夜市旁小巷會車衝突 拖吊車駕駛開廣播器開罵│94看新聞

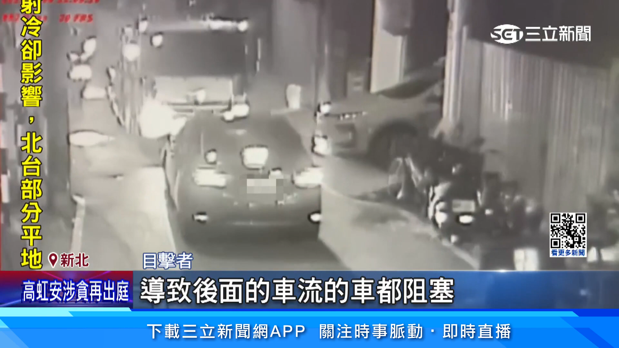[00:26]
後面的車流的車都阻塞了請你退讓到後面那你不願意大家都不願意退讓變